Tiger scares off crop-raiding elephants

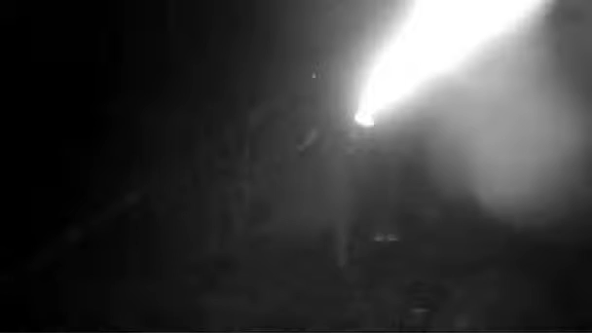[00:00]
This elephant is about to trespass onto a farm in rural India.
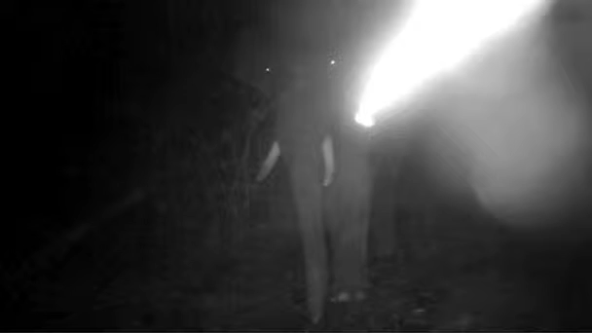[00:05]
That is, until he hears a tiger's growl.
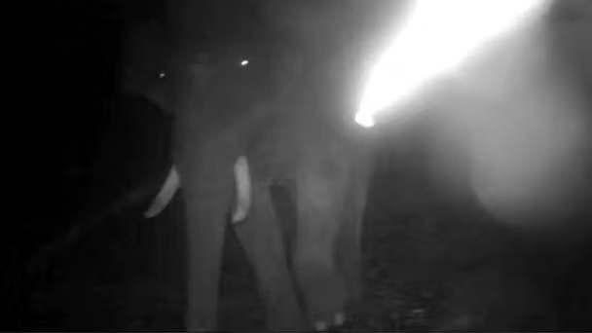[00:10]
But what the elephant doesn't know is that there was no tiger. The growl he heard was a recording triggered by sensors that detected his presence,
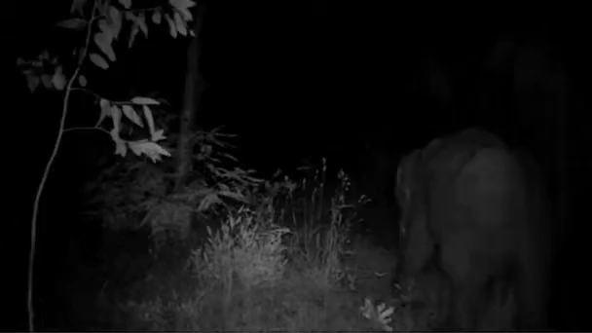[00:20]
set up as part of an experiment by animal behavioral scientist Vivek Thuppel.
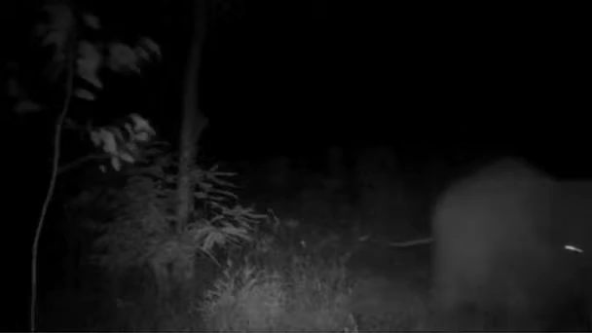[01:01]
uncertainty drove the big animals into retreat. And uncertainty is very powerful, especially when it comes to something that can hurt you or kill you.